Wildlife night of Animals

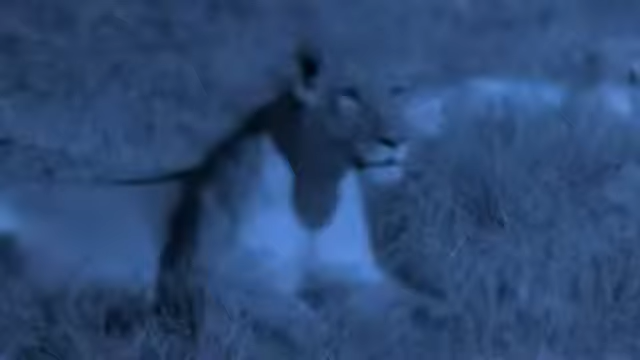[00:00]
Look into the unknown. Experience a hidden world. Night as you've never seen it before. Light enhancing and heat-seeking cameras penetrate
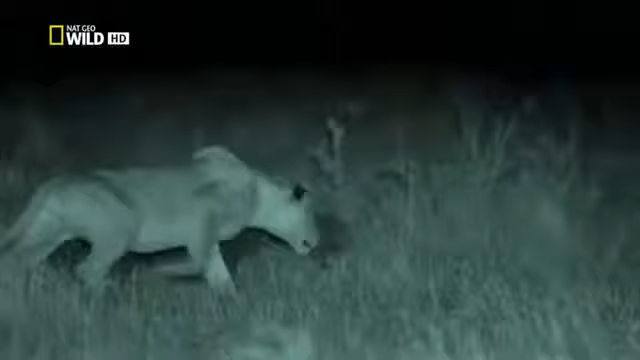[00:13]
the pitch black to give us the best view we have ever had. Witness lions in action when they are most active.
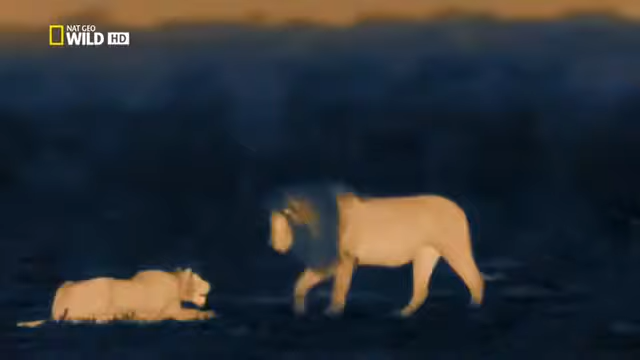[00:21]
Watch as they use darkness to their advantage and change your view of lions forever.
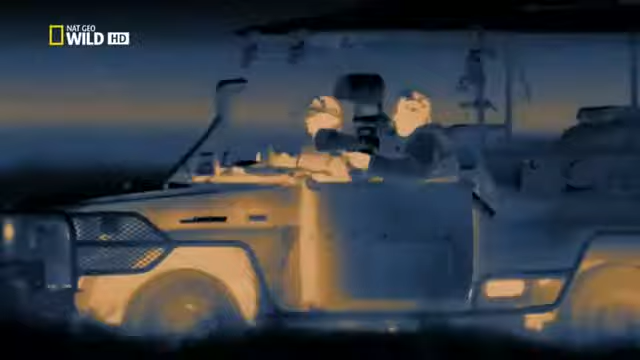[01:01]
This is hunting as you've never seen it before.
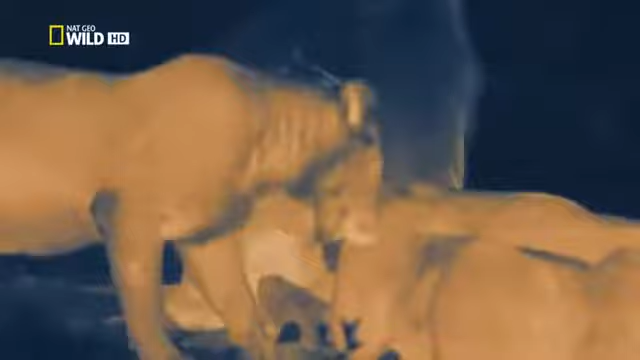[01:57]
These images are only possible thanks to amazing new night-filming technology.
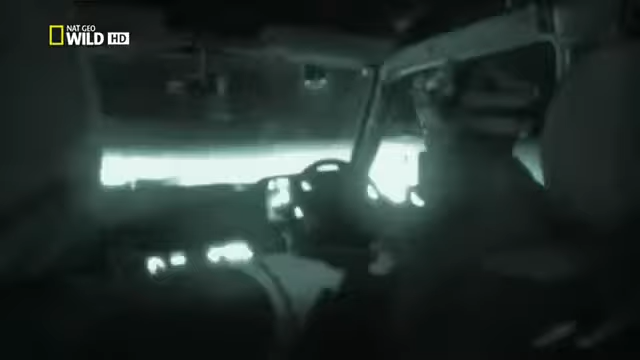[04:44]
In this blackness, night-vision goggles will only function with infrared light.
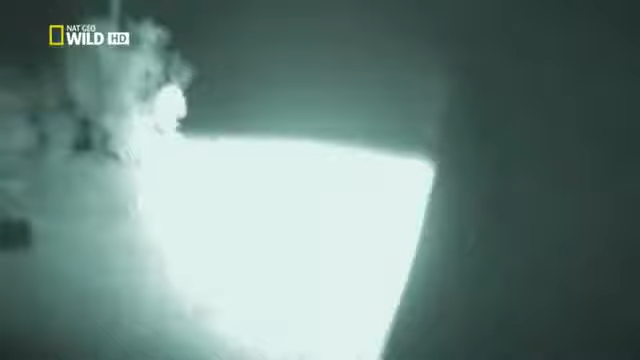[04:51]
Okay, take it easy. Just turn to the left now. The infrared beams are invisible to predators and prey.
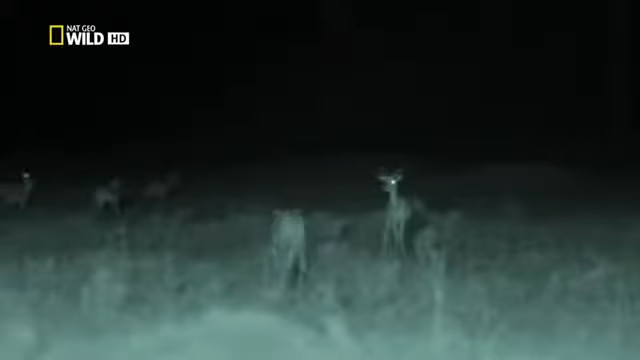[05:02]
Our infrared camera allows us to observe how the dark leaves the animals almost blind. Yet when the action moves into the distance, even powerful infrared lighting can't reach. But we can follow the action further. With this, a new high-resolution thermal imaging camera.
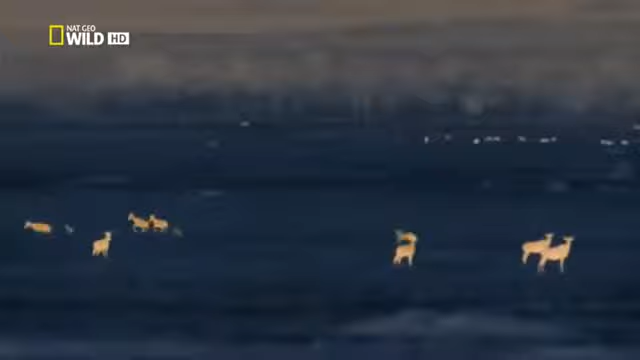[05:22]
It detects heat from animals' bodies, alive or recently deceased.
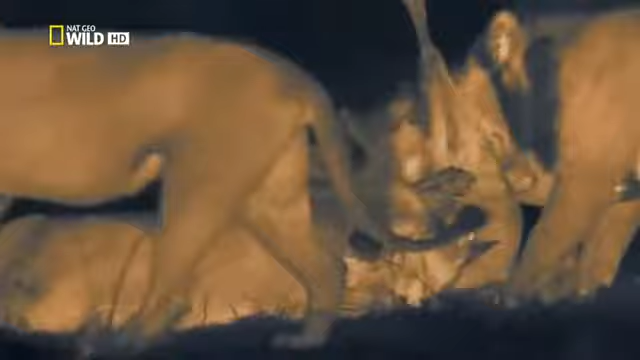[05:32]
With our thermal camera, we can now follow animals in action up to an astonishing eight kilometers away.
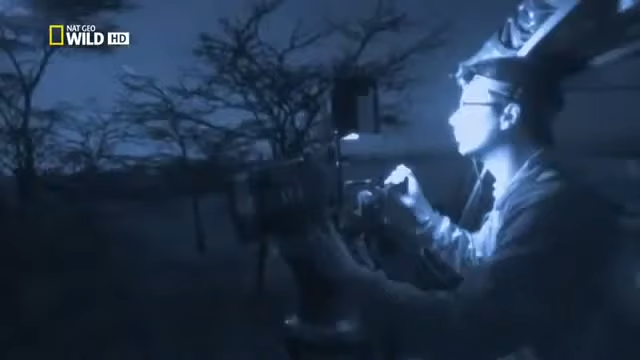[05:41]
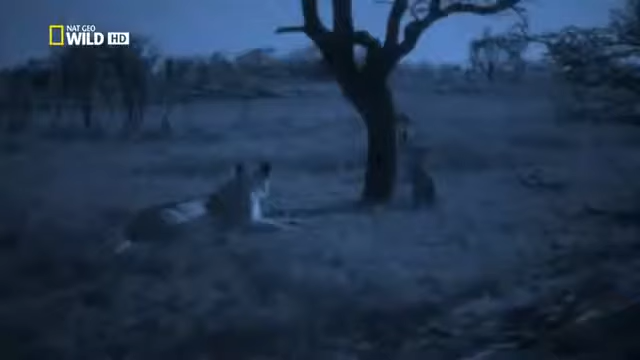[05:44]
No filmmaker or scientist has ever recorded this unprecedented view of the natural world at night.
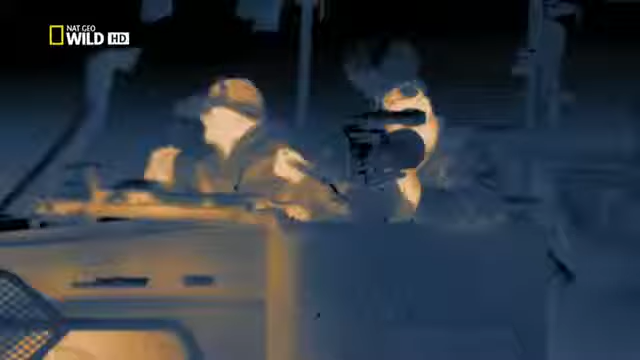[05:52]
Armed with these three revealing cameras, starlight, infrared and thermal, we can now witness the most action-filled hours in the lives of lions and follow them, night and day.
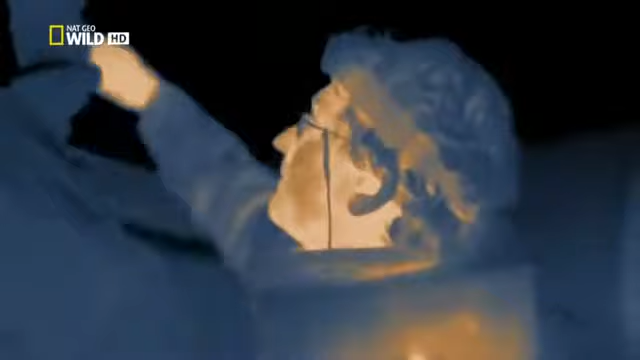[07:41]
Are you ready yet, Richard? Yeah, just give me a second. We see that in real darkness, without a moon, the grazing animals settle down, rest and chew their cods.
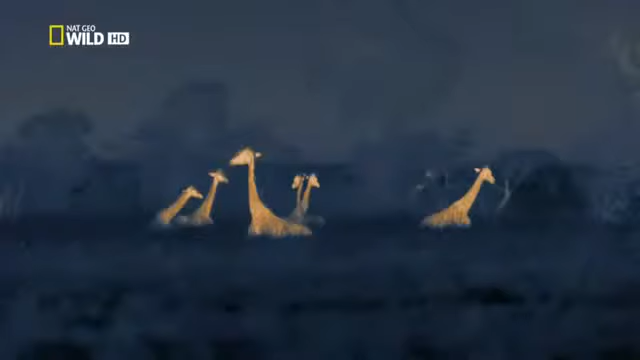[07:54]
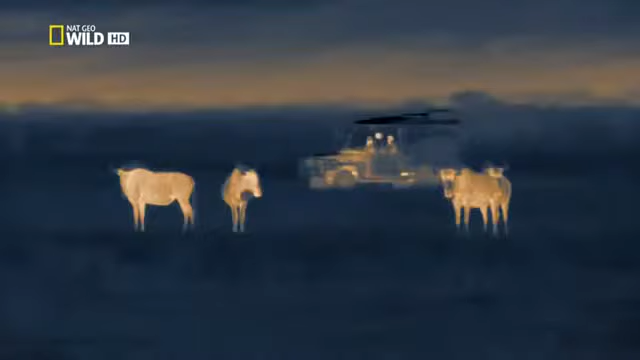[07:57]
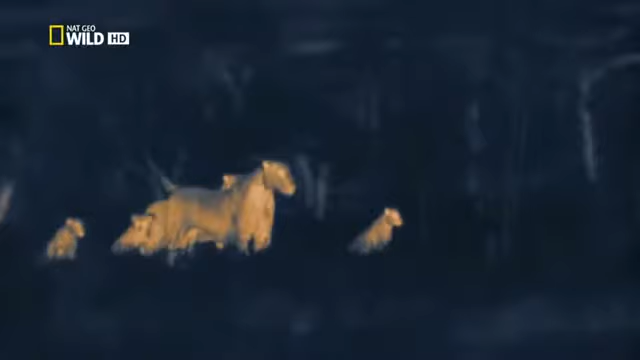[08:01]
It may not look like it. These lions are hunting. On this starry night, the pair can't see other animals more than 60 meters away. They are locating prey by scent and sound alone.
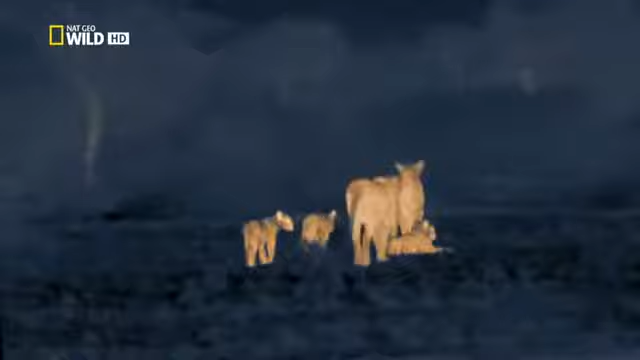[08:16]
Listening, smelling, learning about what is happening around them. Picking up the news.
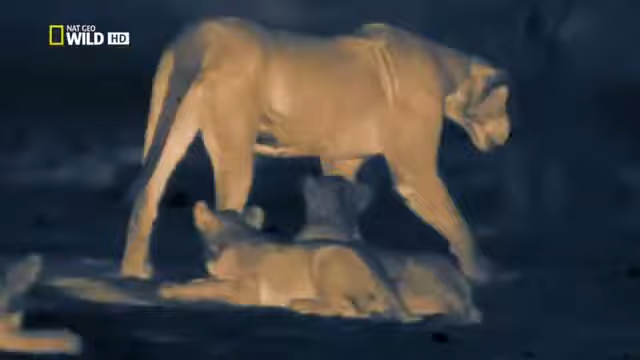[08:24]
Their sense of smell is many times better than ours. At night, noises travel much further in the cool, dense air.
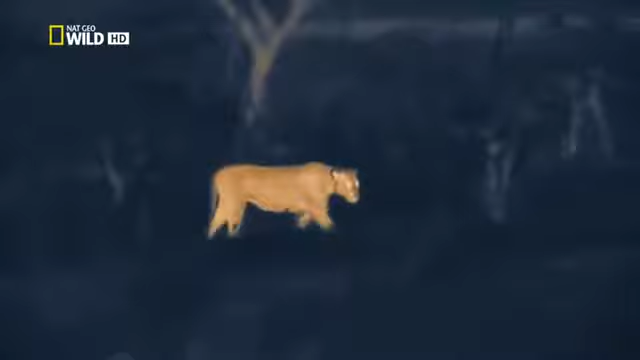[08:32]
And the lions recognize the slightest sound.